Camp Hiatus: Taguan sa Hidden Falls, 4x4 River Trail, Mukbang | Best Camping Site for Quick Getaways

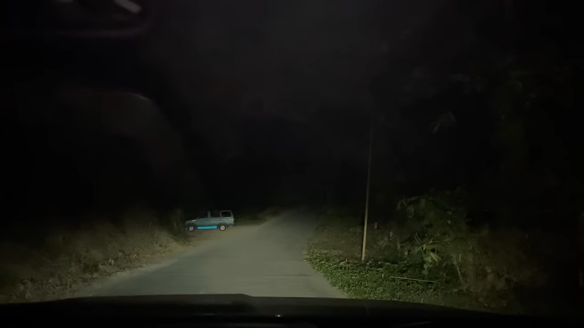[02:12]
Uy, ayun, pag pinantay yung ilaw, ano wala nang makikita, ulit mo nga. Ulitin mo, patay mo. Saan tayo? Wala na. Yun. So, ang dilim po. So, pag pupunta kayo ng gabi, siyempre, kailangan malas ilaw yung sasakyan nyo dito. Dilim mo. Alas 7 pa lang ng gabi niya. Alas 7 pa lang po ngayon. At pupunta kayo, apuntara. At least may enjoy. Ayun, may kasalubong pa kami. Dilim pala dito. So, malapit na tayo mo. Mga 7 minutes na lang, no?
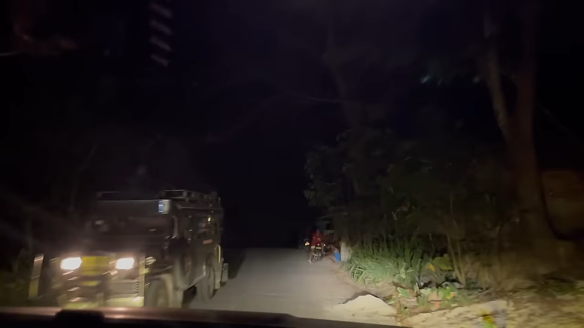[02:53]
Kasi pag malapit na kami doon, pagtatawid na tayo sa ano, sa ilog. No, okay, sige, wait lang. Guys, rough road na yung daan. So ibig sabihin malapit na tayo. Dilim no?
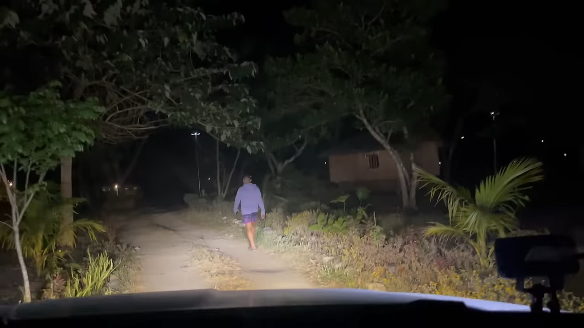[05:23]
Mga mabait. Mga mabait. Galing, galing. Tayo natin ang ilaw. Masyadong maliwanag. Park muna tayo, park.